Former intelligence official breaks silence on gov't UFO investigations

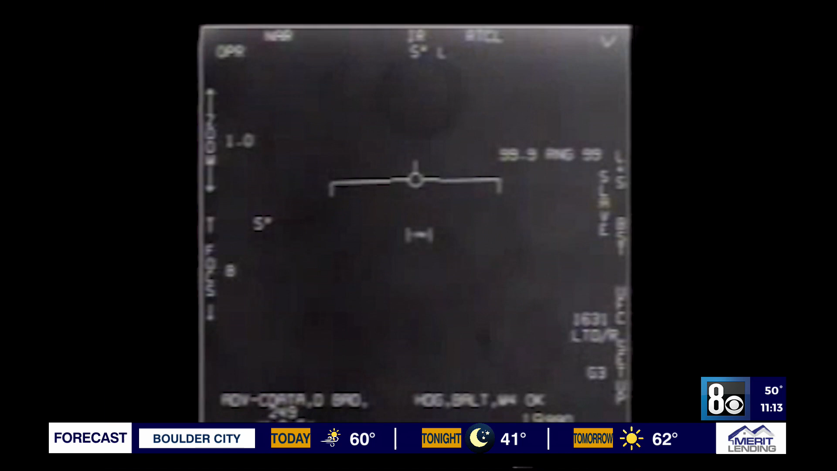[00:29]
When a mysterious object dubbed the Tic Tac UFO befuddled U.S. Navy aviators and sensors off the coast of San Diego in 2004,
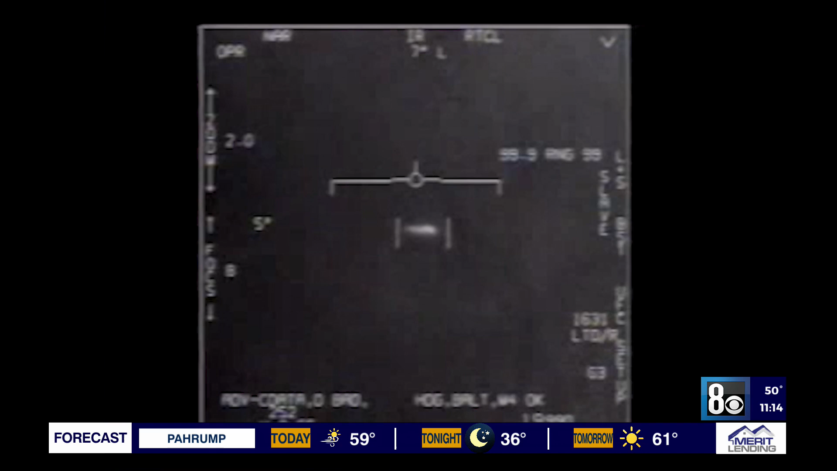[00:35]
the incident was dropped, not investigated.
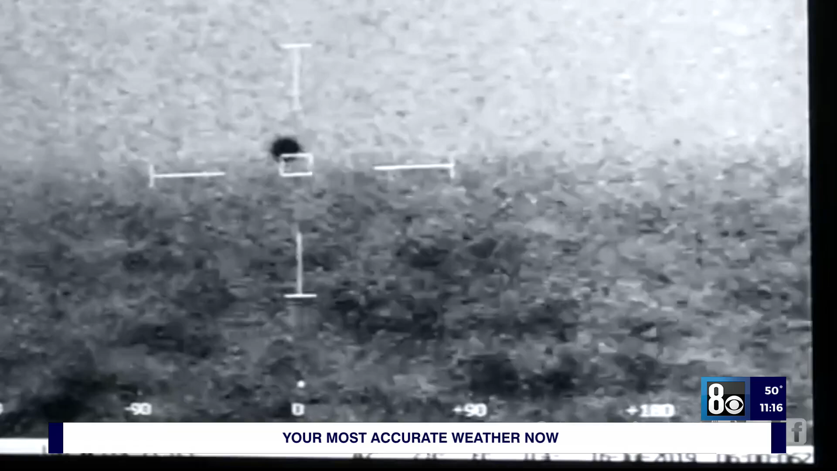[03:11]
Stratton scoffs at the bunkers who tried to explain them away as flares or drones or birds.
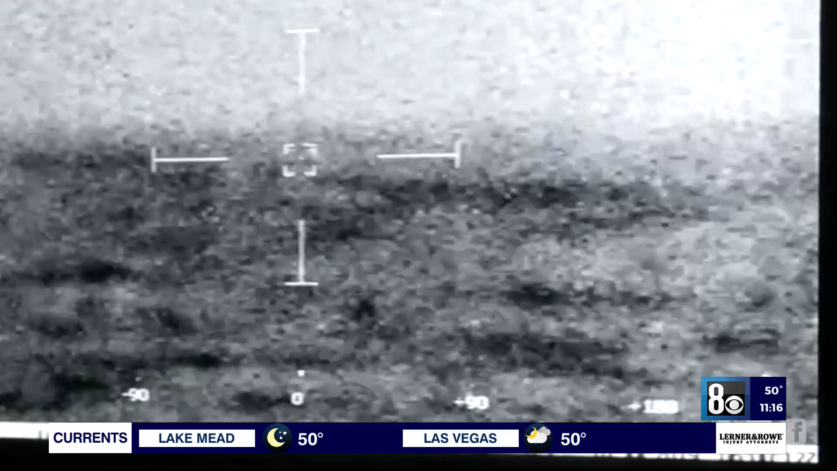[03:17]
Splashed. There's a lot of cleanup to do when when you when you have a lot of these people saying it's birds or whatever they're saying.